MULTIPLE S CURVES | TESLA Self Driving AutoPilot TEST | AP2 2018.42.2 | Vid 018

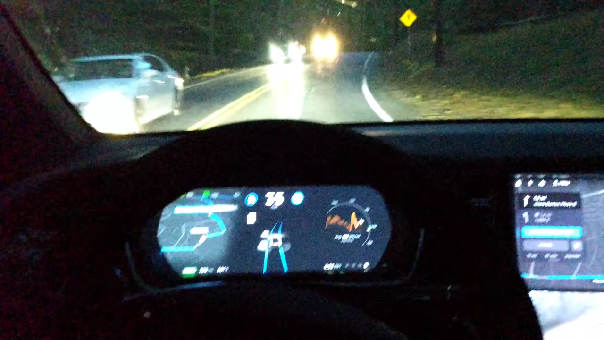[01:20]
oh the wheels kind of not smooth it's not sure what to do oh
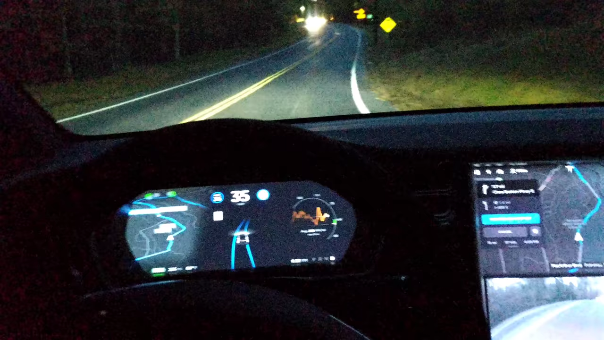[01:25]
I almost have to take it there the telephone pole if you look in the this playlist previous videos almost hit that telephone pole it's freaked out so much okay we got a lot of traffic high speed never done it this fast before oh yeah it's slowing us down it's good you see it's